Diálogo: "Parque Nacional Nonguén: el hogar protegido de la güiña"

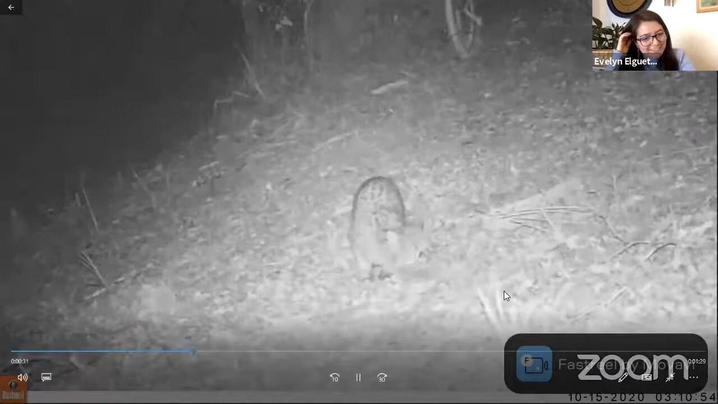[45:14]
si con su pelaje brillante también esta lleva algo en sus hijos algo había cazado no sé si un ratón acá hay hay hartos ratoncitos así que tienen harto alimento